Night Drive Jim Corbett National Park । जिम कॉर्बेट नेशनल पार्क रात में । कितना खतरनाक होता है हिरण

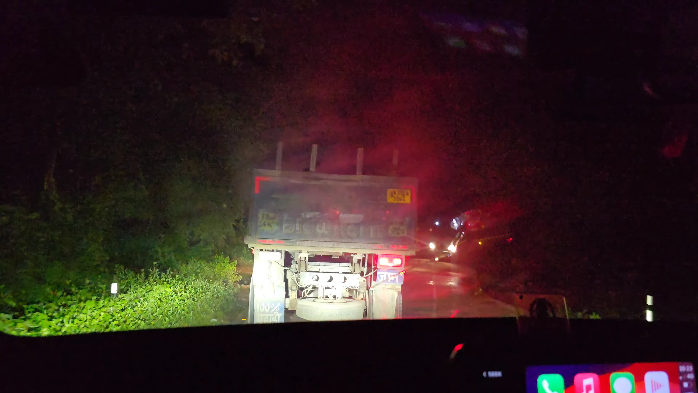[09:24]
ये दोस्तों जिस पहाड़ी जाले से हम गुजर रहे हैं ये भी काफी जोड़दार तरीके से आता है,